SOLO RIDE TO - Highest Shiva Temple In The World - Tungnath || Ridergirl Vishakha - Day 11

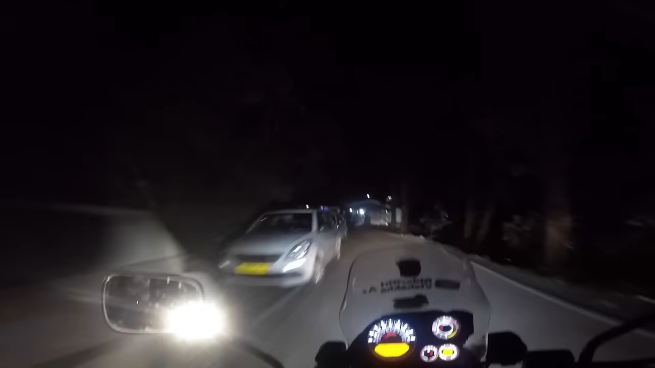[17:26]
उजाला तो देखो भाई, अपनी जो लाइट है उसका
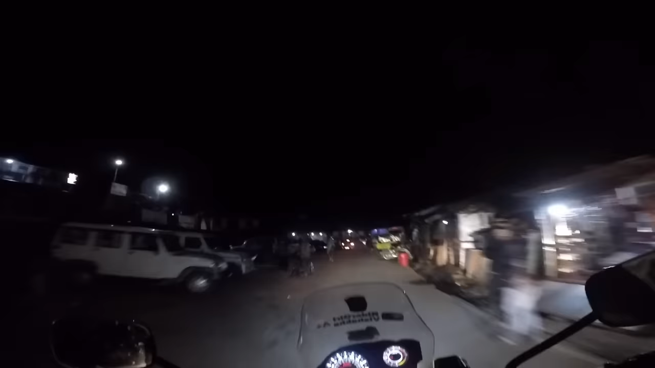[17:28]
बाजू पब्लिक मचा दे, वो जाएंगे क्या रिफ्लेक्टर्स लगा के.
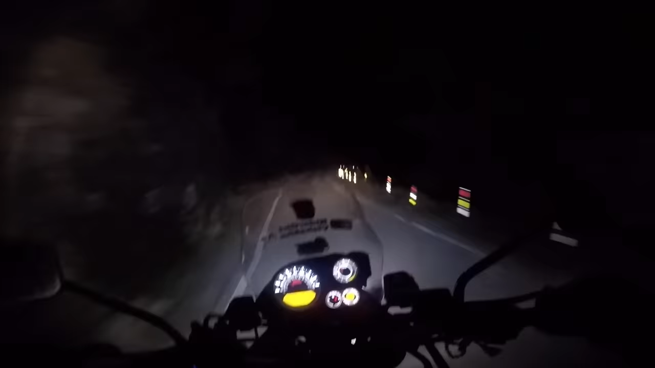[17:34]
मतलब इतना सही काम किया है ना ये लोग ने, वरना ये रास्ते इतने डरावने हैं. डरावने नहीं है एक्चुअली, बहुत प्यारे रास्ते, बस रात को थोड़ा सा ऐसे अकेले चलाने को डर लगता है. बट अभी तो टाइम तो 6:30 ही हुआ है भाई.